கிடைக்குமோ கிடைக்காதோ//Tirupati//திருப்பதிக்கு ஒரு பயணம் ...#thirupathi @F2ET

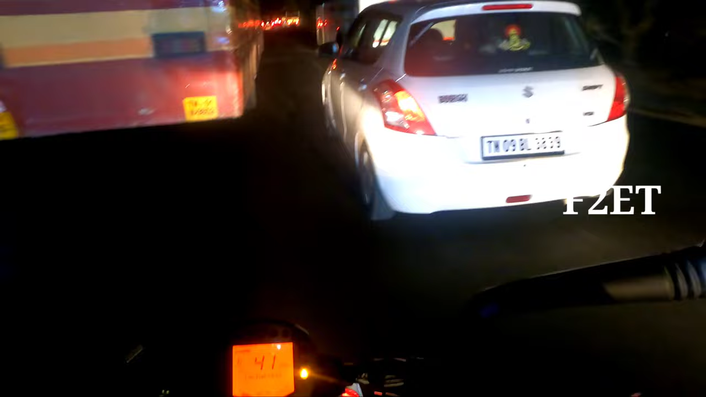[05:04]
ஆனால் என்னன்னு தெரில, டிராஃபிக்காக இருக்குது. ஒருவேளை இன்னைக்கு ஃப்ரைடேங்கிறதுனால அப்படி இருக்கா என்னன்னு தெரில.
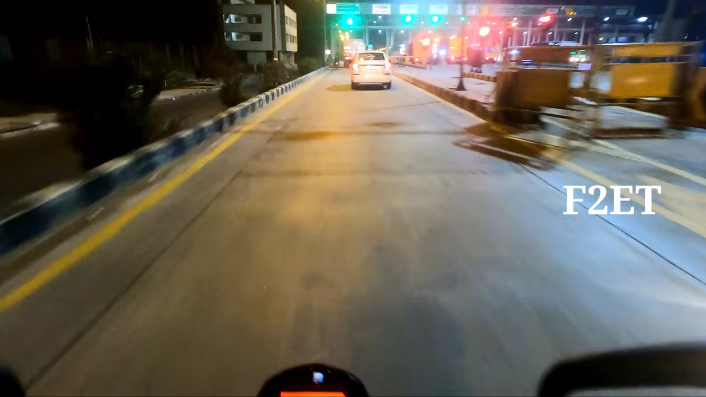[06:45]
ஆனால் இப்போ தான் டோல்கேட் ஓப்பன் பண்ணி சார்ஜஸ் போட ஆரம்பித்ததுக்கப்புறம் இப்போ தான் இந்த ரூட்டில் நான் வர்றேன்.
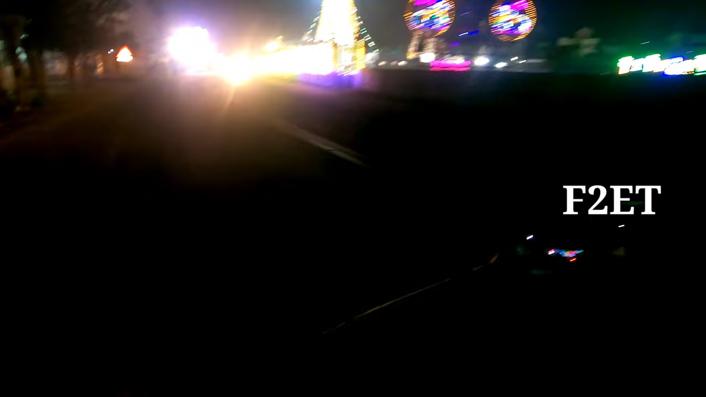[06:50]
சிவன் கோயில் ஏதோ செம்மையாக டெக்கரேட் பண்ணியிருக்காங்க பாரு,
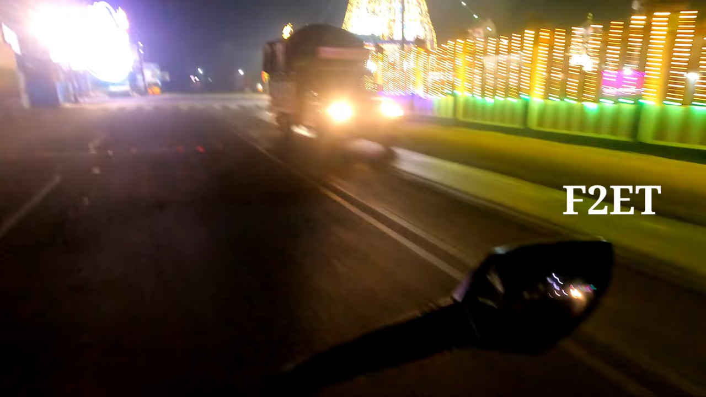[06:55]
ஏதோ திருவிழான்னு நினைக்கிறேன், செம்மையாக டெக்கரேஷன் இருக்குது.